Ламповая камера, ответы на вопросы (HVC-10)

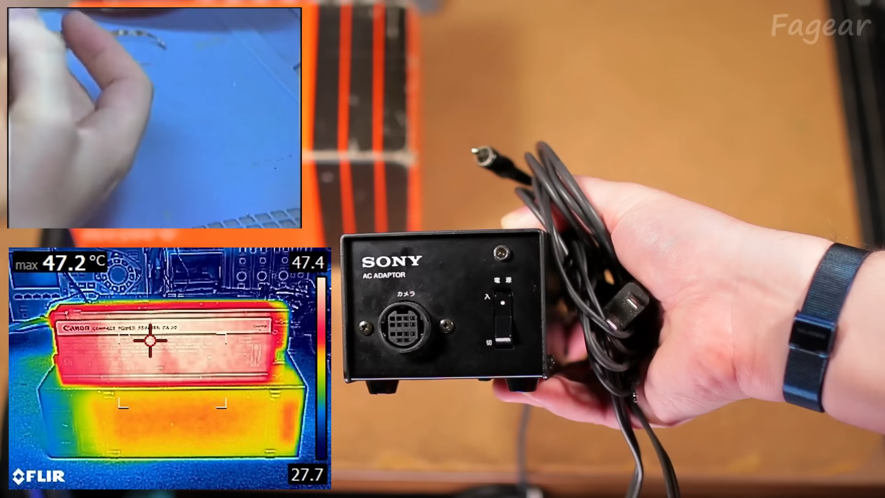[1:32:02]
On screen: max 47.2°C
градусов на корпусе только что внутри происходит думать не хочется несколько часов в такой эксплуатации мне честно говоря видик становится жалко плюс соединяет
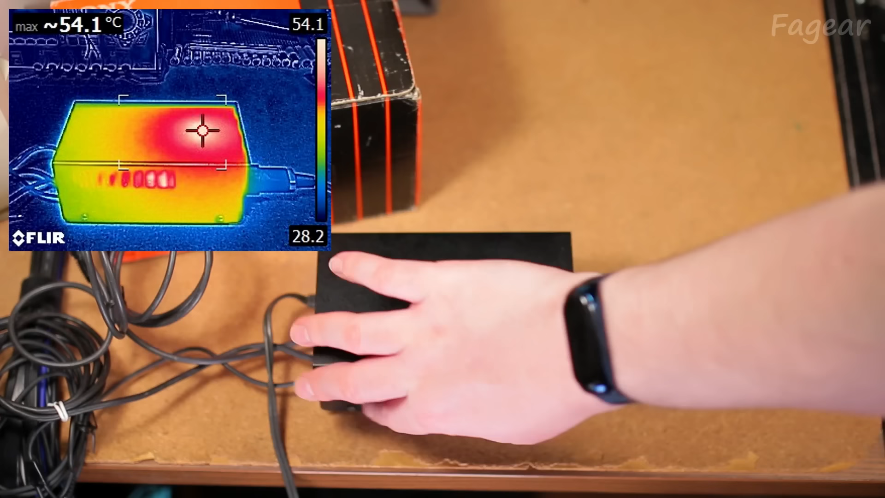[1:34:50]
On screen: max 54.1°C
температуры а весь остальной корпус холодный даже здесь потому что была бы хотя бы алюминиевая крышка было бы куда лучше или поставили бы внутрь корпуса радиатор здесь какая-то вентиляция есть но нет по к сожалению недоброй сонинской традиции они любят вешать горячие элементы прямо на сталь